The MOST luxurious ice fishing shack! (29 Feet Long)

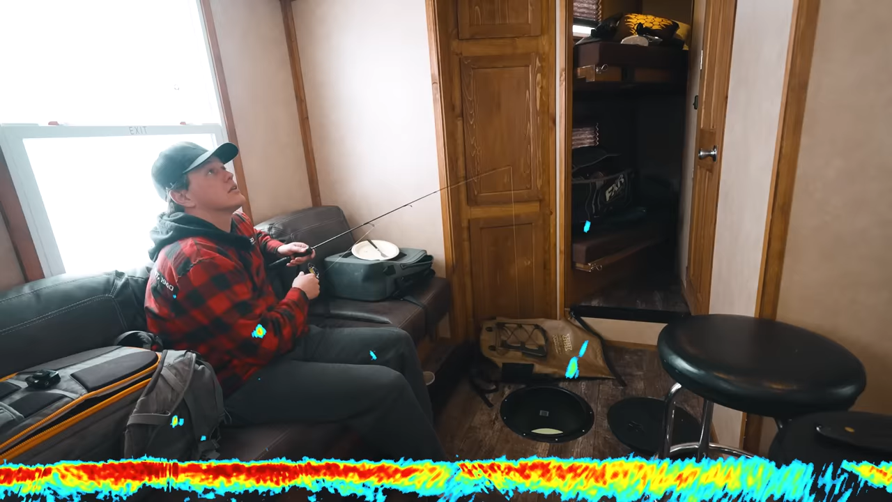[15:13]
This one is interesting Oh wow Yeah Jigging minnow all day
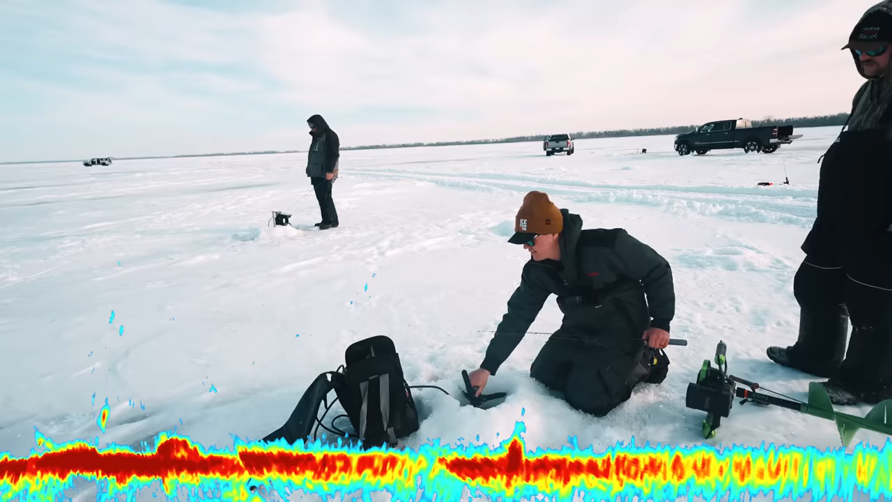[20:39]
That one's just sitting there But it looks like a decent sized blob Do you get those to bite if you go right on their head sometimes? You could yeah You're welcome to try You could pop one right on top Do you got minnow now? Full service He's sleeping No way I must have snagged him